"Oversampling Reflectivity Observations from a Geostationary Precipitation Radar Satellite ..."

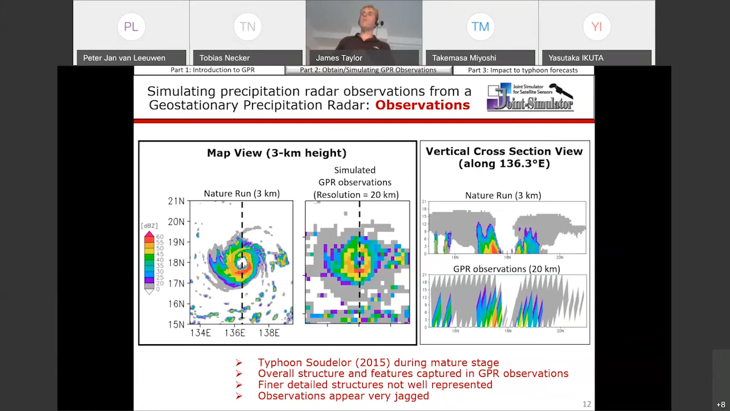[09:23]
So we looked into what we could possibly do to reduce that effect, reduce that and mitigate the impact from that. So what we looked into was to reduce the beam sampling span, so make the beam sampling span finer.
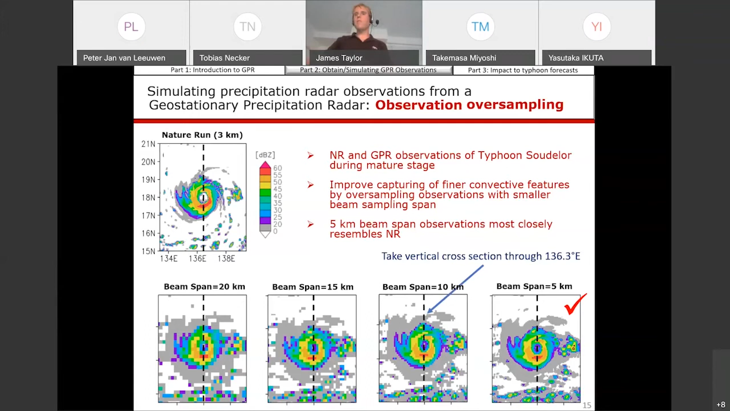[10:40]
And then if you just take a cross section view through the center of the hurricane, we can see that we're, by oversampling, we can reduce a lot of that distortioning effect to the observations.